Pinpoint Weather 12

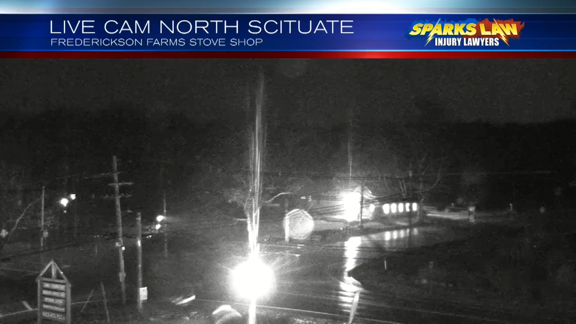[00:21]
Temperatures that are in the 60s. You'll see some flashes of lightning here, and as a thunder continues from northwest to southeast, and in downtown Providence, it's actually pretty good visibility.